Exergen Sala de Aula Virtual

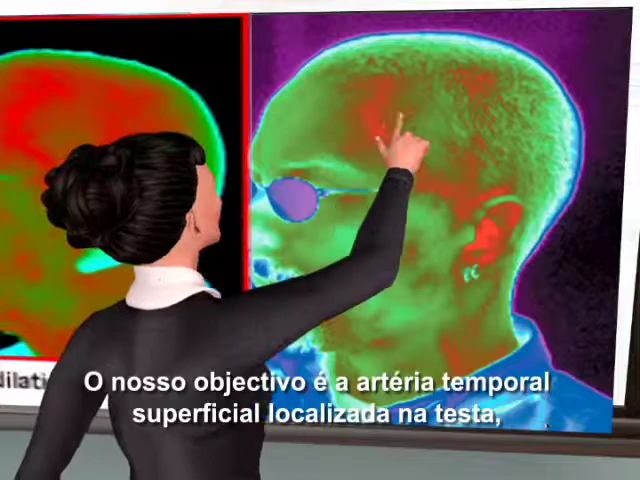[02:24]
At the temple, the artery can be too deep to register, or you might just miss it entirely. Green is cold, and red is hot. We want the red.
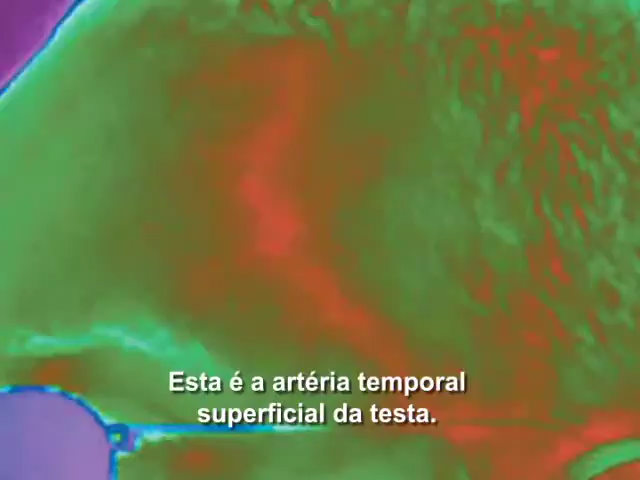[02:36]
This is the superficial temporal artery at the forehead. You can see that you'll miss the artery if you curve the scan down the face.
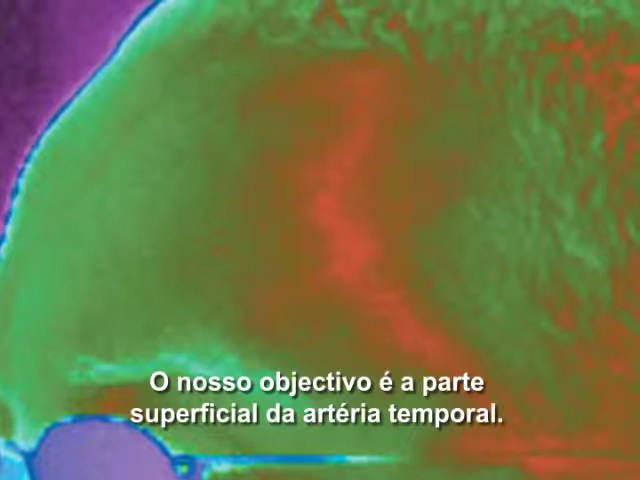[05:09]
This is located up in the forehead, about two millimeters below the skin, literally trapped between the skin and the skull.